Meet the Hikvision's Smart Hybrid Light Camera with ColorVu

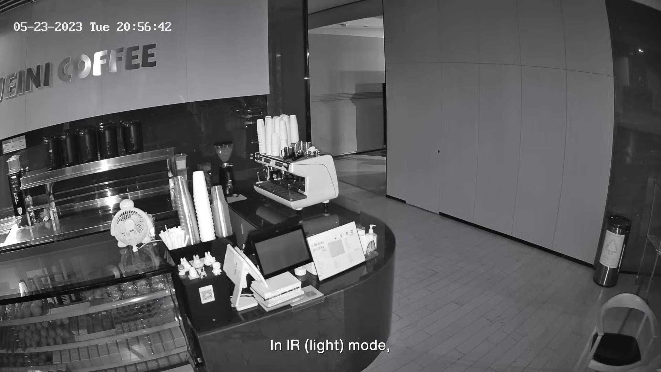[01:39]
In an IR mode, the camera auto deploys the IR in darkness. In white supplemental mode, the visible light enables continual color imaging overnight.
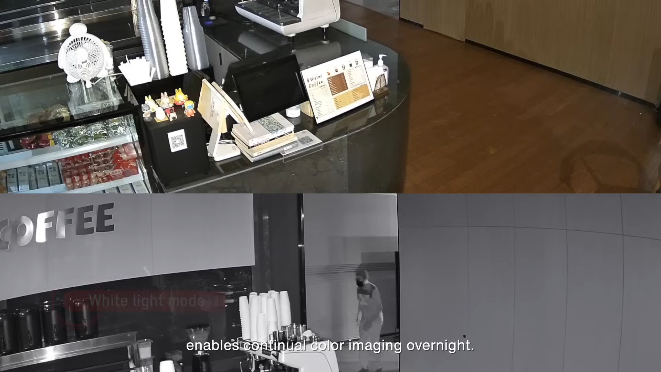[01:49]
In smart mode, the camera maintains infrared illumination and triggers visible light upon detection of a person or vehicle. This is auto enabled by HikeVision's AccuSense classified object detection.